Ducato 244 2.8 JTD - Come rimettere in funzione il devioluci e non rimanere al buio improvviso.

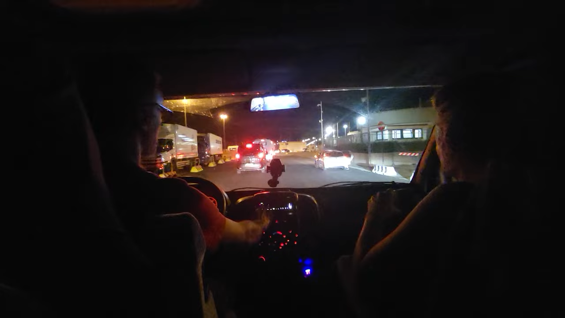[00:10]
passando dai fari bassi ai cari alti, all'improvviso si spegne il cruscotto, si spegne i fari bassi e fortunatamente però gli abbaglianti si accendono,